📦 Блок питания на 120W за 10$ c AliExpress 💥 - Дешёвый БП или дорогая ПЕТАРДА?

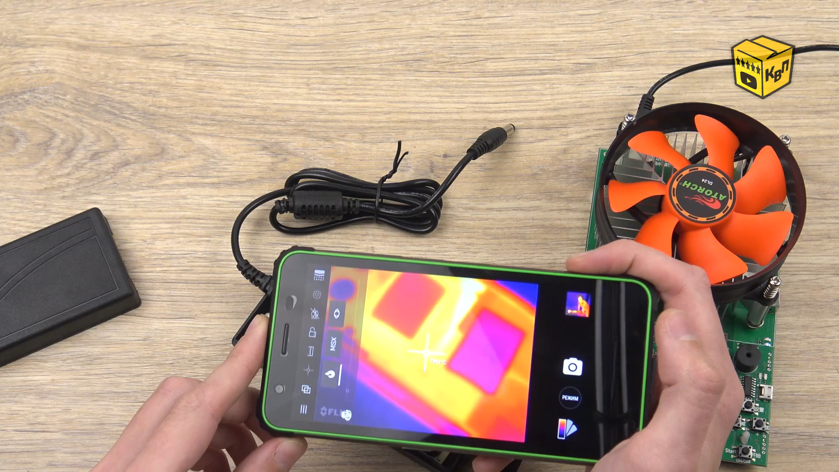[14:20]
Трансформатор разогрелся до 130 градусов, а MOSFET транзистор до 147. Не знаю, что тут намудрил производитель, или точнее тот, кто переделывал этот бушный блок питания, но он явно заставил устройство работать с огромным перегрузом. Что касается диодов, то на них зафиксировано относительно низкое по отношению к трансформаторам температура в 100 градусов.